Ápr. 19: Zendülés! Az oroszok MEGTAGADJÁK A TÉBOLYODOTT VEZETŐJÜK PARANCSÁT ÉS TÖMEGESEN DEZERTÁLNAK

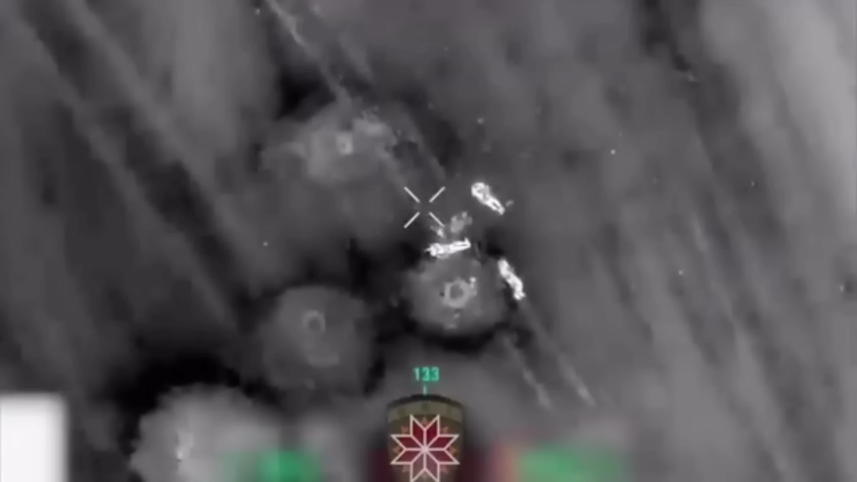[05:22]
A geolokalizált felvételeken ezután továbbra is ukrán drónok által a településen állást foglaló orosz gyalogságra ledobott gránátokat láthatunk. Eközben az ukrán drónkezelők újabb orosz páncérozott szállító járművekre lettek figyelmesek, amelyek aztán az orosz gyalogság újabb egységét rakták le a település déli részén.
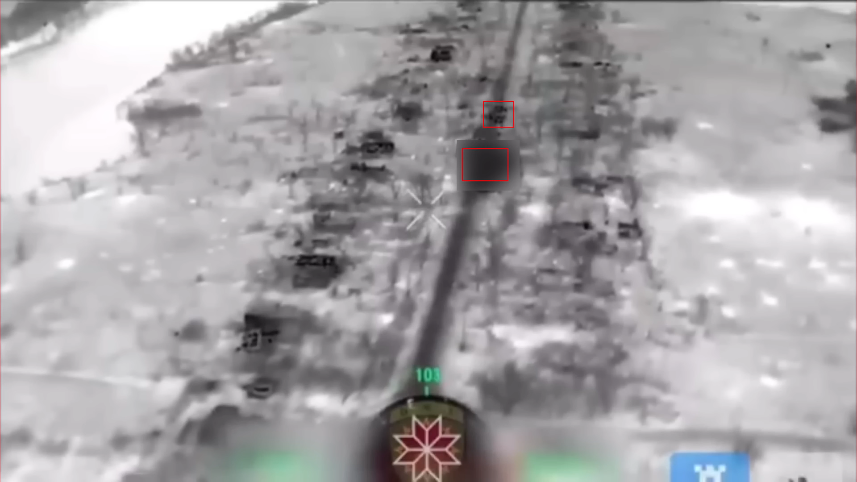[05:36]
Ezeket az ukránok azonnal tüzérségi és drónok által ledobott gránátokkal iktatták ki.
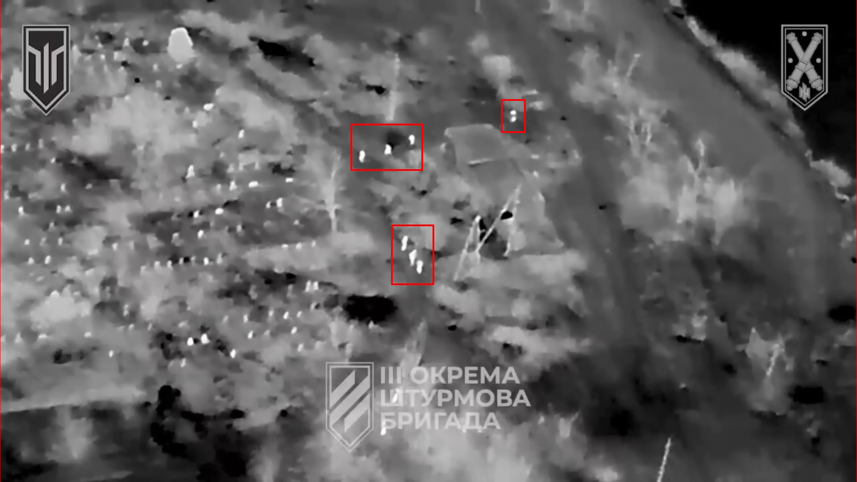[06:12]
Az ukrán harmadik rohamdandár egy orosz gyalogos csapatot kazettás bombákkal,